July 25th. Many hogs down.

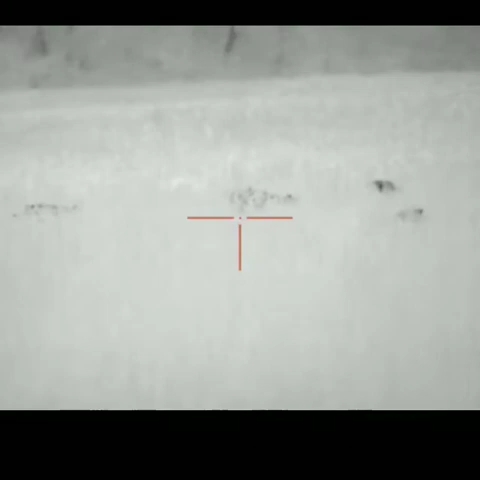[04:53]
that's a pig there's a whole bunch of pigs here lots of pigs look at all thick grass
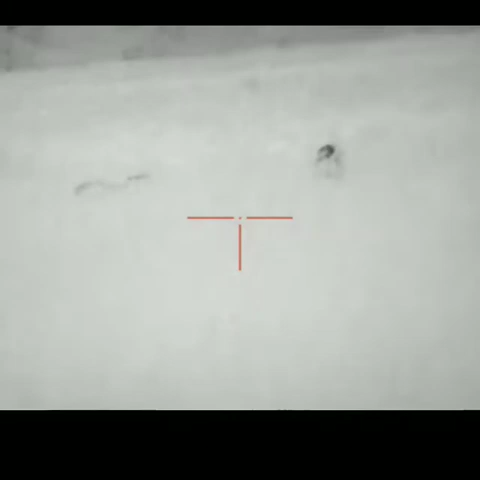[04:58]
all right so I left a big one
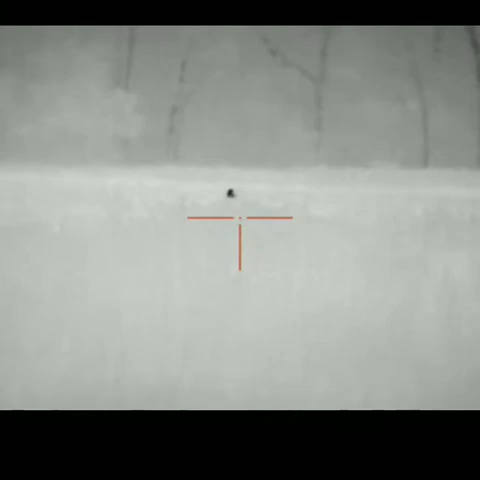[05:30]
oh there's a pig right there god
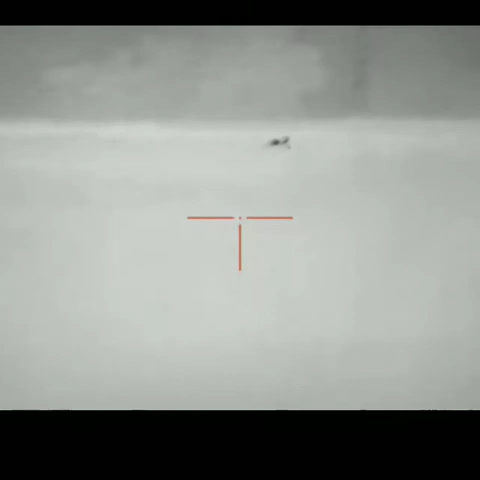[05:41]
damn it magazine jumped up on me hey
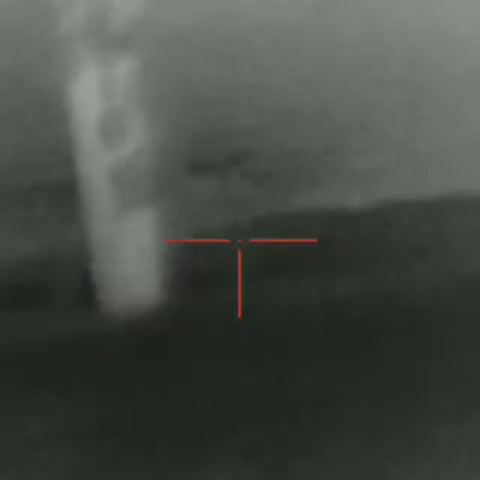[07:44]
there we got a pig right there we got one here we got a pig right there we got one here we got a pig one here it's really thick oh shit we got one over here too I'm gonna take this guy out
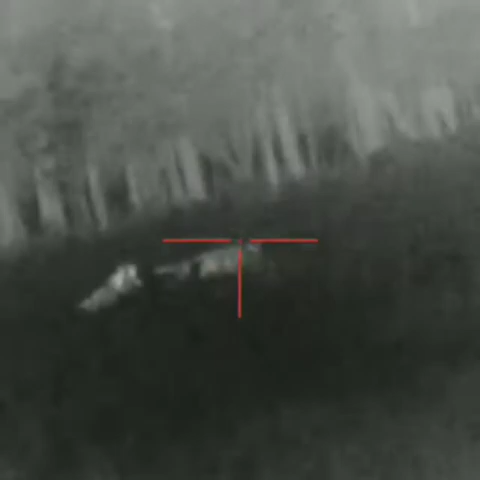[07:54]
that's about a hundred yards
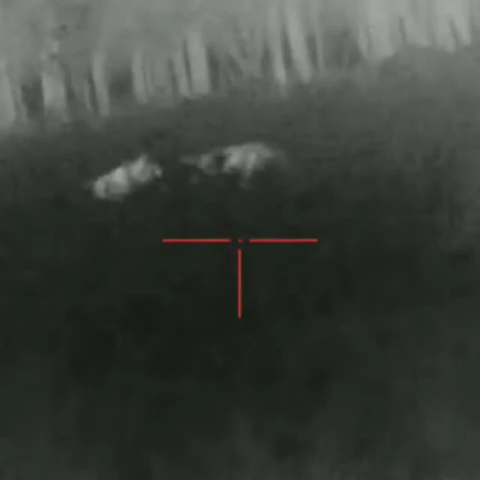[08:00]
creep up on it just a little bit how many more do we got one two okay I'm probably only gonna get one
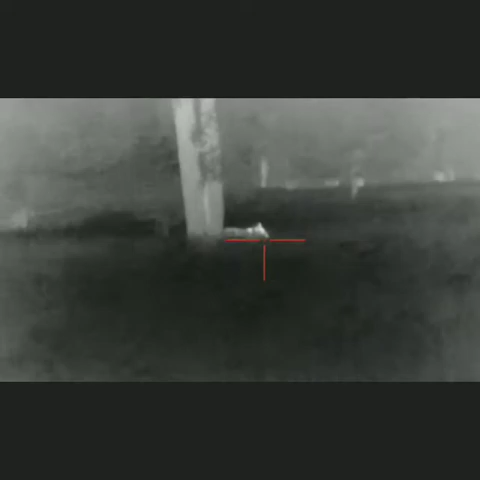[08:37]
I hit it ah shit I got this one
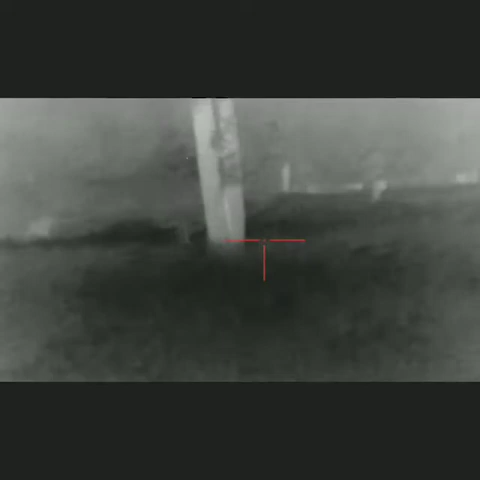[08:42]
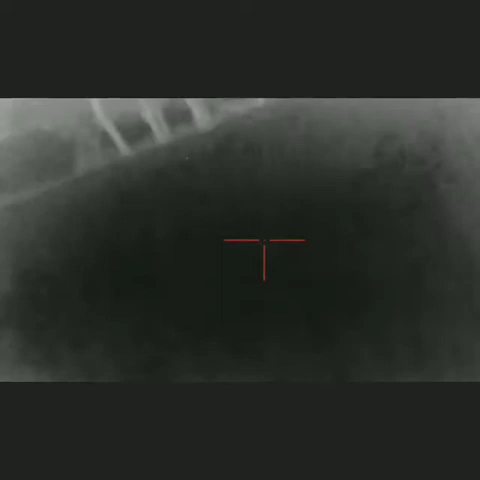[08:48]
ah man they're in deep grass look at all the deer taking off
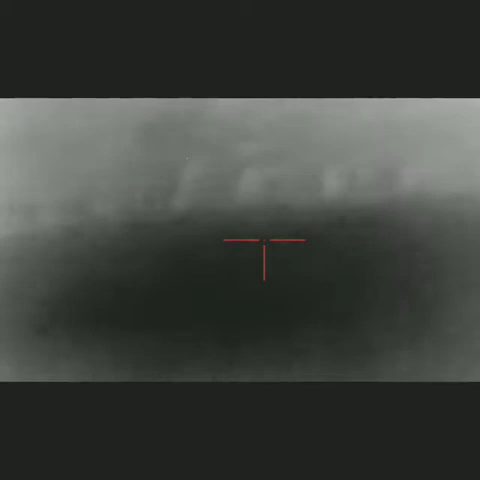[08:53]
I got one I got that up I thought I had it right here
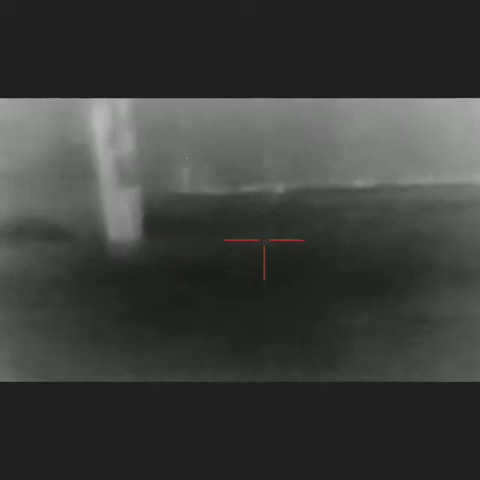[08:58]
but I heard a thud we'll go find it I got one one two
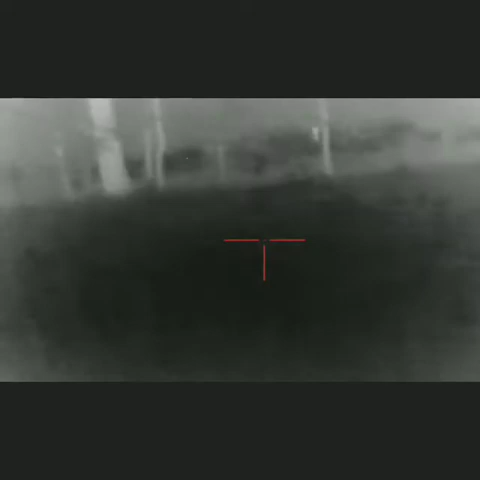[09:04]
all right let's go see look at all the deer in the background holy smokes they're like shit man I'll be getting out of here I'll be going
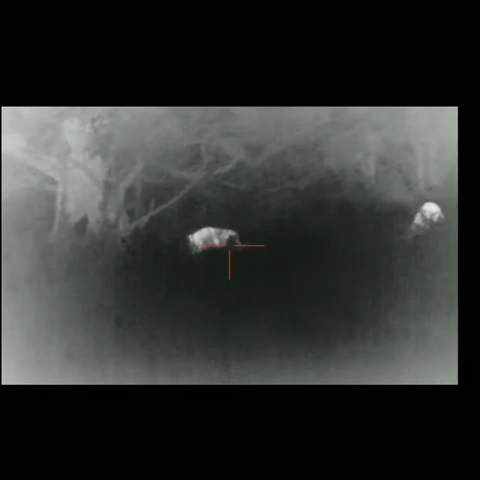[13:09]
all right which one do I want